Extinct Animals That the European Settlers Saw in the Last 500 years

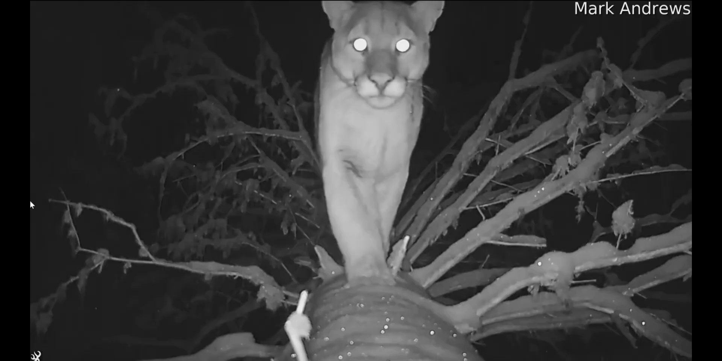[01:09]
These animals were hunted to extinction along with a lot of other large predators in the eastern half of the US.
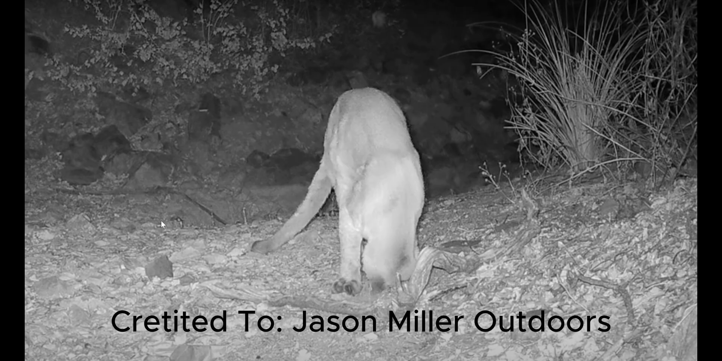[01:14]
There are still reports of Eastern Cougars that were caught on trail camera and have been sighted by hunters.